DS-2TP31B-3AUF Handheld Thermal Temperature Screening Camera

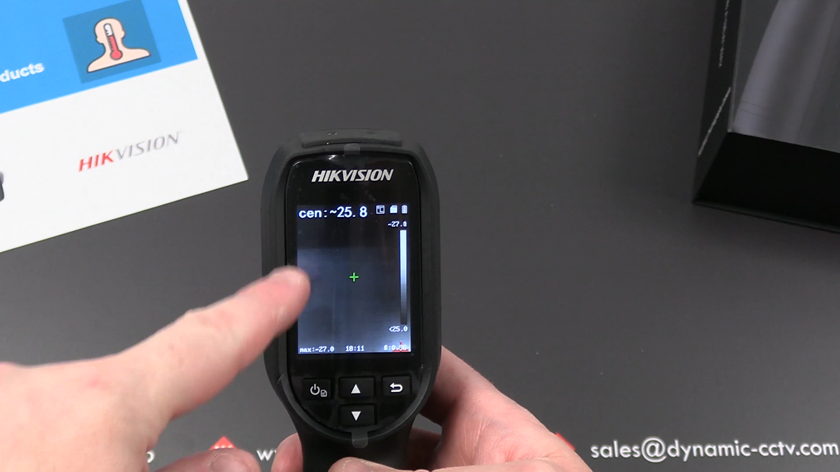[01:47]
We've got a temperature format there which is in degrees Celsius.
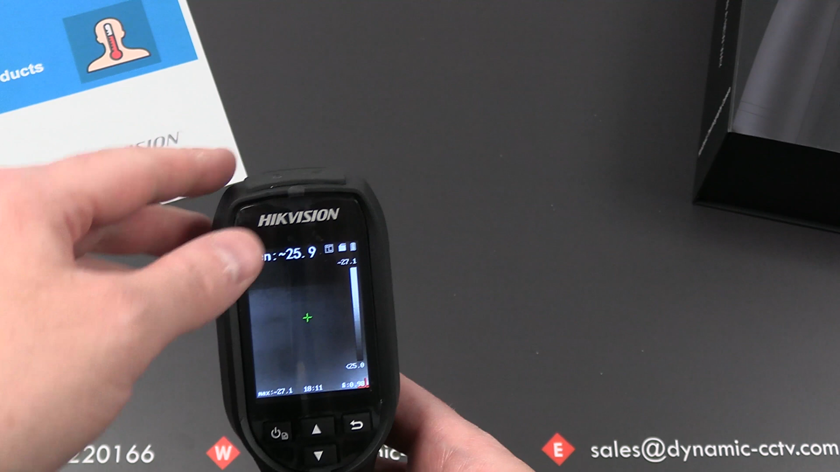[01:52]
We've also got battery status, SD card status and also a temperature range there with min and max measured temperature on it.
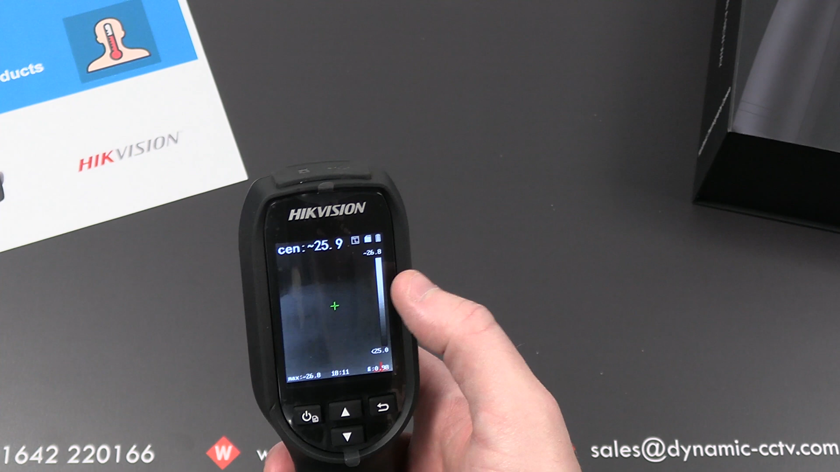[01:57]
So we can quickly look in the menu by pressing the power button you can see we've got various options from the top to the bottom.
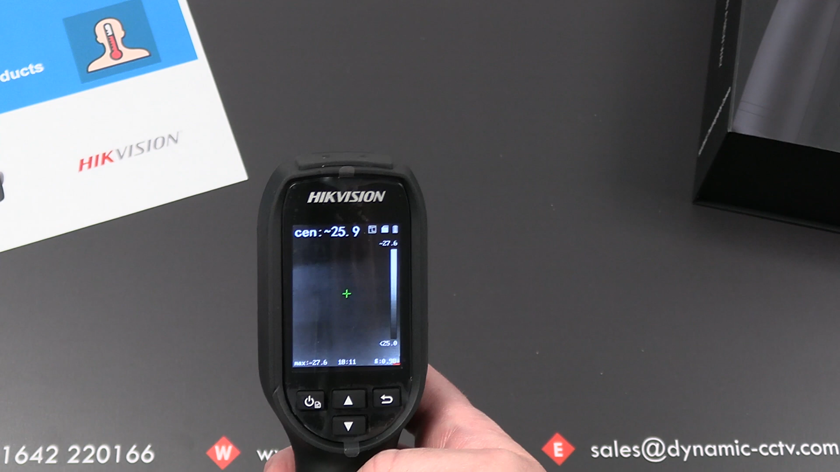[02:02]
We've got our picture library there which we'll take a look at later on on the PC. We've got a rule option and this allows us to dictate where the actual unit delivers its temperature reading.
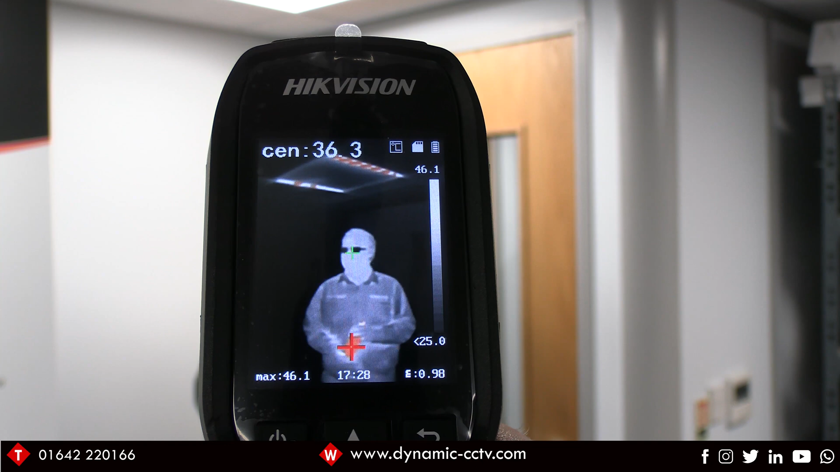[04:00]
Okay I've now got our handheld thermal temperature screening unit pointing to one of my colleagues he's holding a warm bottle of water and you can see that we've got a hot spot icon around that bottle of water but the actual temperature reading at the top is based on the center spot which is reading fine at the moment.
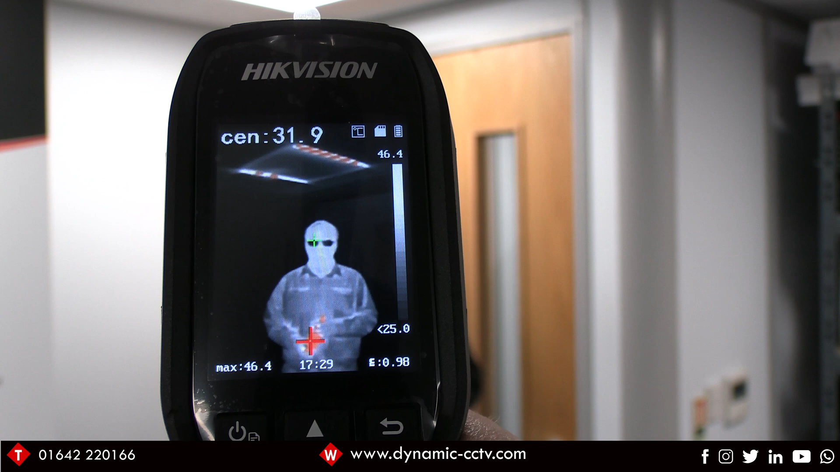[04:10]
If it was a situation where you were alarming it on the hot spot then it would this would be an alarm condition because the warm bottle of water would be exceeding the threshold of
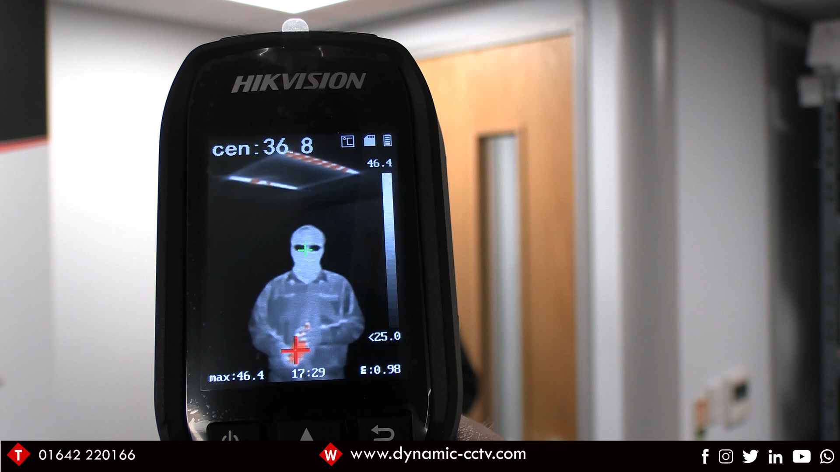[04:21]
37.5 degrees that we set in the menu earlier so I'm just going to take a snapshot of that like so.
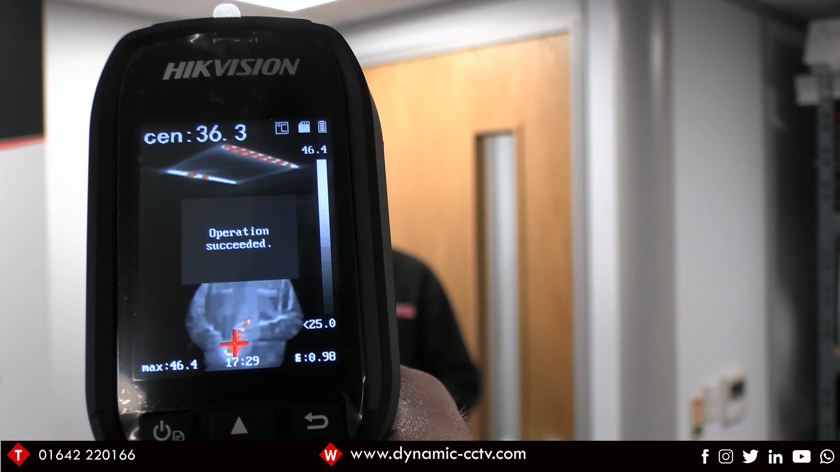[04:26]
If I now ask my colleague to move the water bottle up to his forehead we
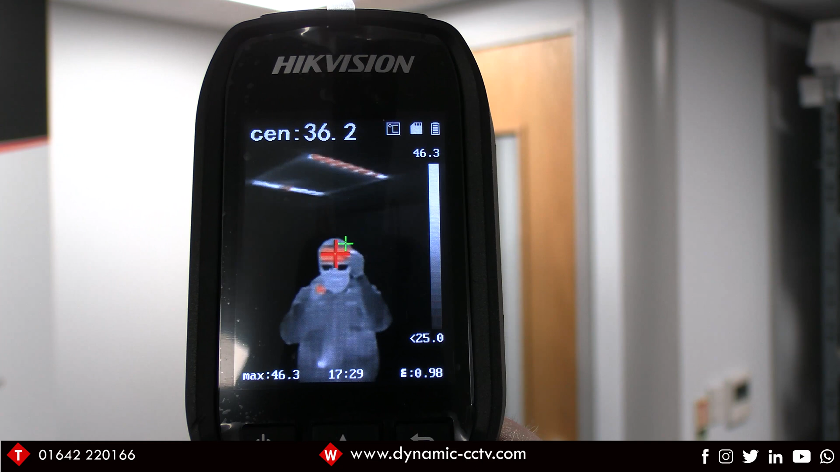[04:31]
can see an actual alarm condition generated from the actual unit. The center spot is now reading the warm bottle of water which is creating an alarm condition and you can see the reading at the top of the screen flashing in red of 46 fluctuating degrees.
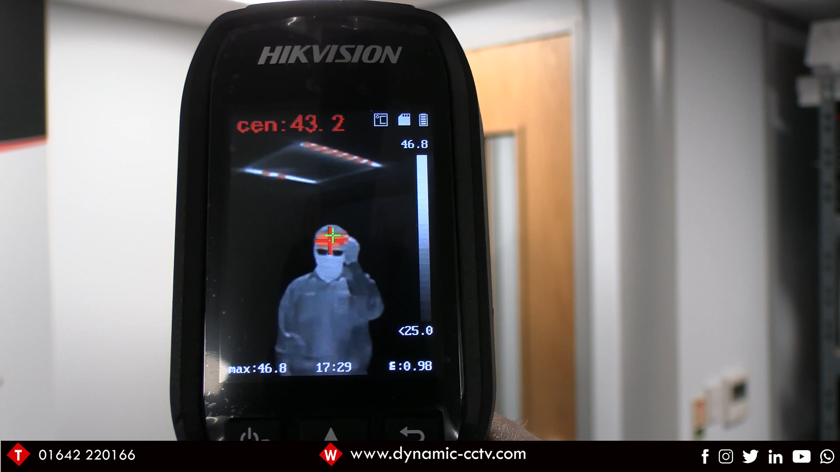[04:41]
I've also got the hot spot in that area as well.
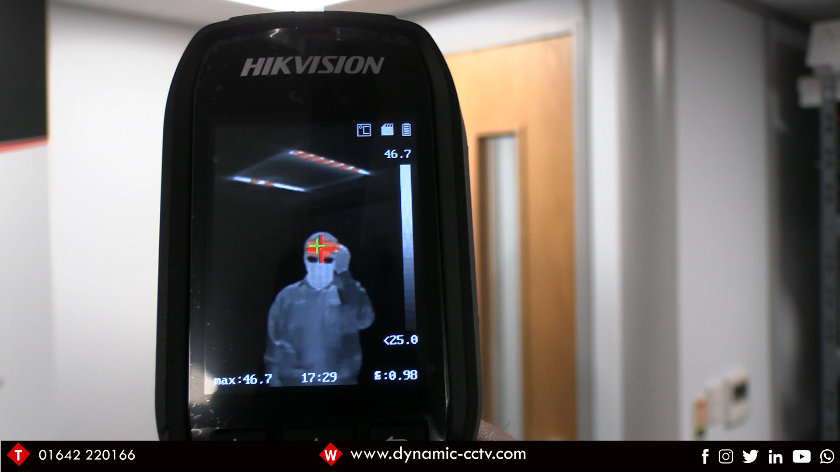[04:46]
So this is one way of using the handheld scanner if you were moving around with it mobile and reading
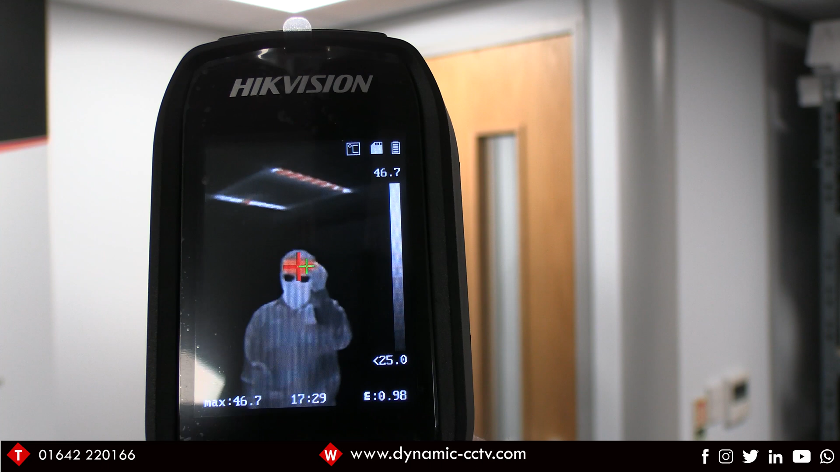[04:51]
people then you can use the center point as a reference and placing it over the people's foreheads will
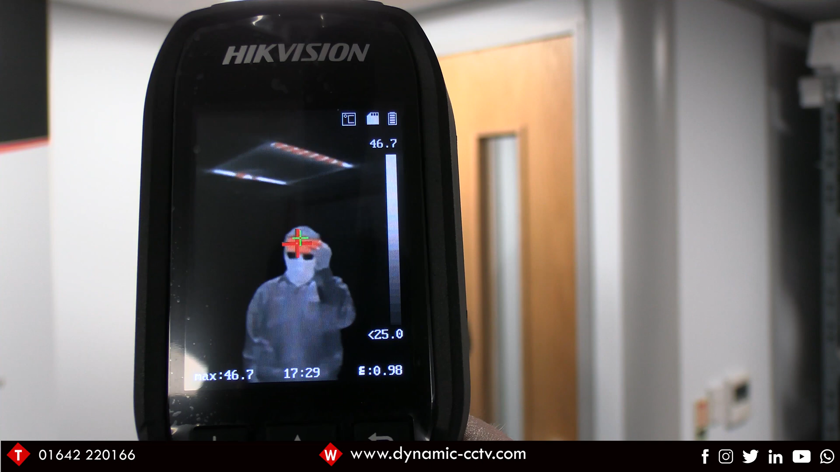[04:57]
give you a reading at the top of the screen also an alarm condition if that person's temperature was high.
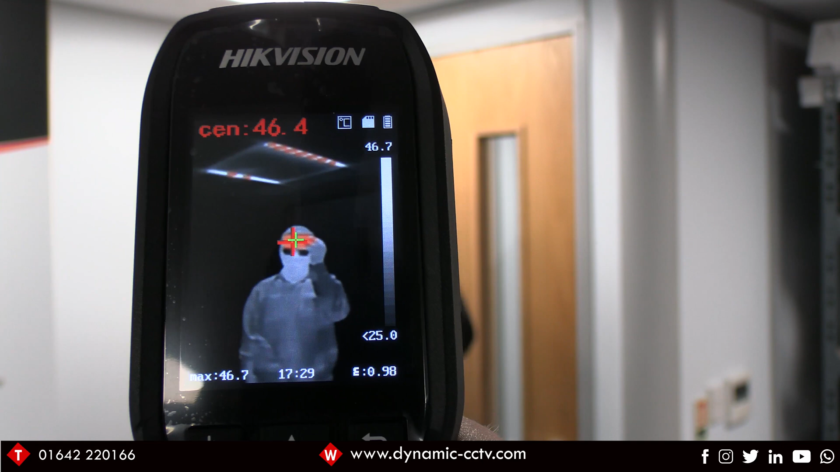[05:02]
You can also get it to alarm off the hot spot which is good if you're going to be using the unit on a tripod as people walk
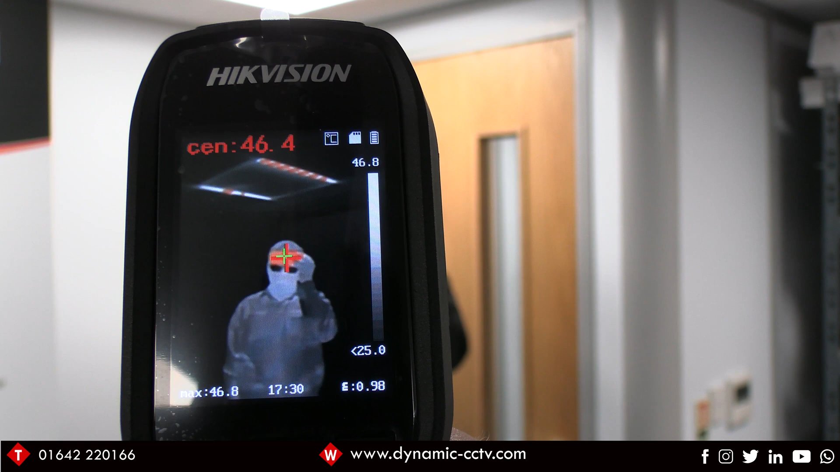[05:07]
past the thermal sensor hot spot will be picked up by the thermal sensor and if
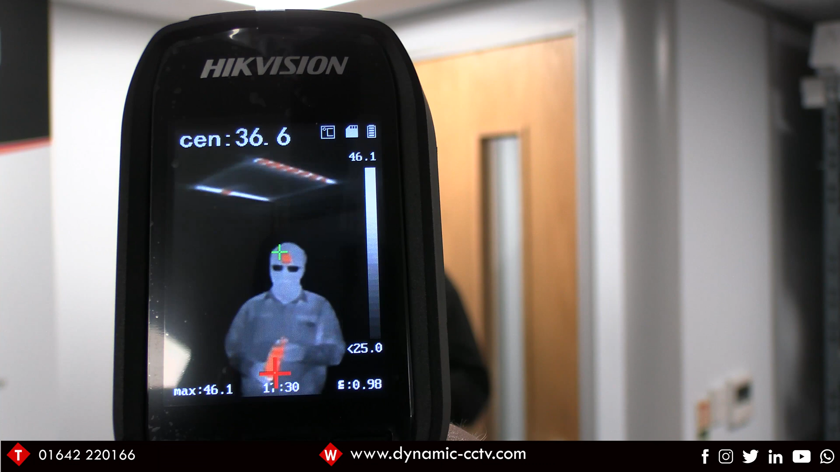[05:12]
it's again if it's an alarm triggering temperature then you'll get an alarm condition from it as people walk past the unit.
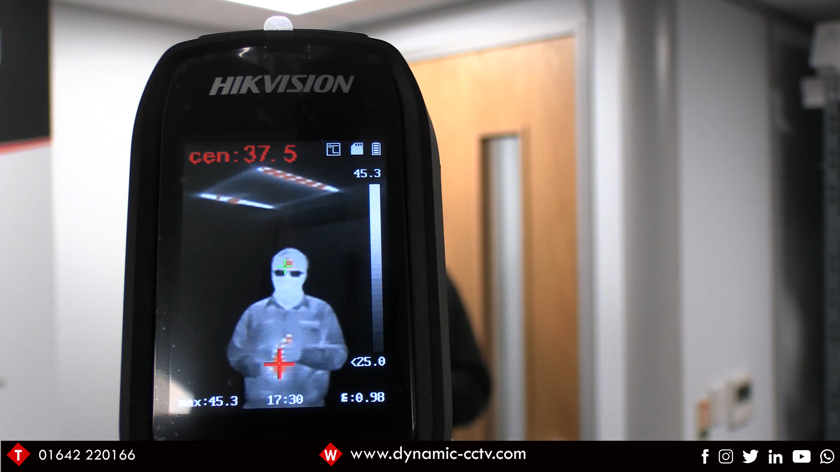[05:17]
So I'm just going to take a snapshot of this particular alarm condition like so.